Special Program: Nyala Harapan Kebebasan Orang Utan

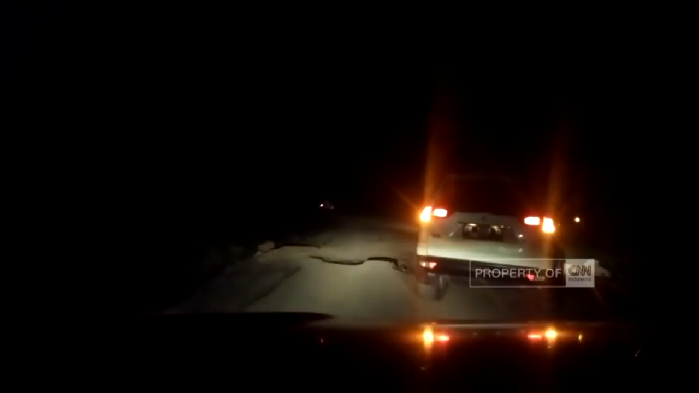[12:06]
Buruknya kondisi jalan membuat jarak yang hanya sejauh 90 km saja harus ditempuh dengan waktu 5 jam. Rombongan sampai di Tumbangtundu pukul 3 pagi.